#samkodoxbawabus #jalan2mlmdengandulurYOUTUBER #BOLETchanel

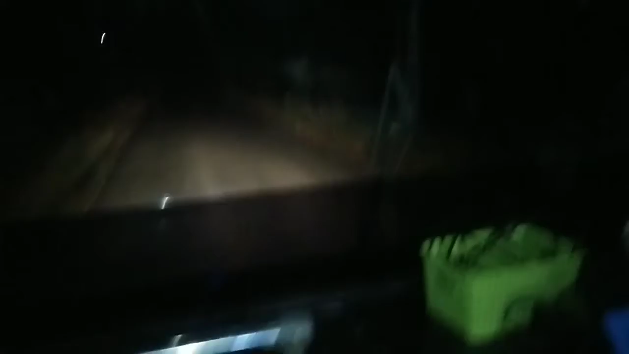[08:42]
iya ini mau nyoten ke depan ini tetep gak kelihatan jalannya soalnya posisi posisi malam dan kita ditemani para youtuber-youtuber ini